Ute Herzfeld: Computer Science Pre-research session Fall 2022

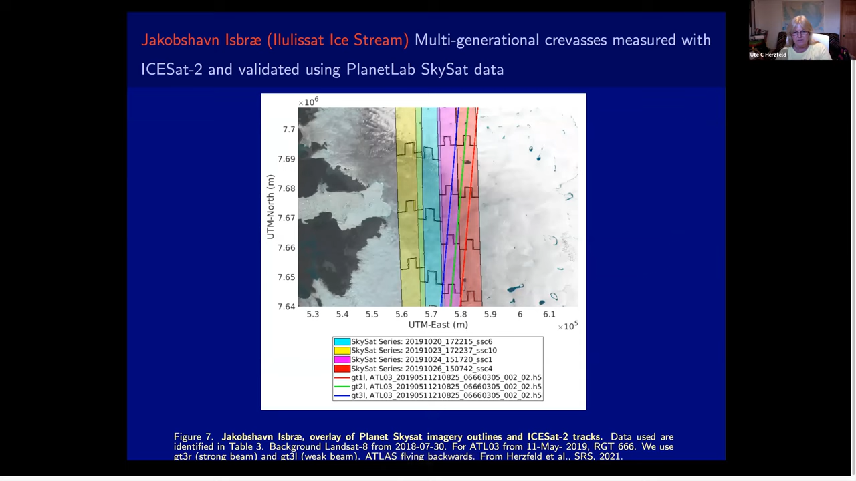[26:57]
of sky set you don't really need to see all of these here's the same so someone actually did that put